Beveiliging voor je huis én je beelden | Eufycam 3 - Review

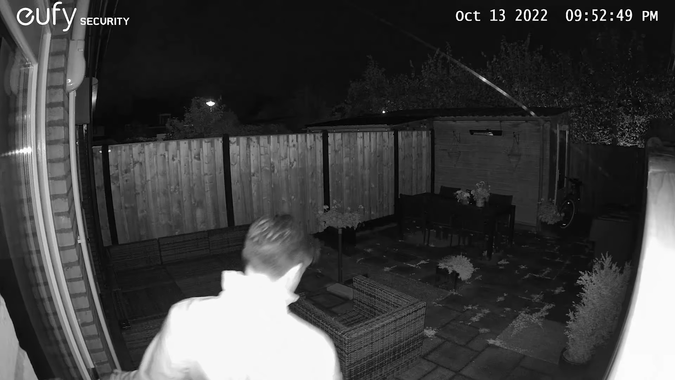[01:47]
Uiteraard beschikt de camera ook over infrarood zodat je ook s'nachts goed kunt zien wat er aan de hand is maar tegenwoordig heeft hij ook een ingebouwde schijnwerper en zo heb je s'nachts ook kleurenbeeld.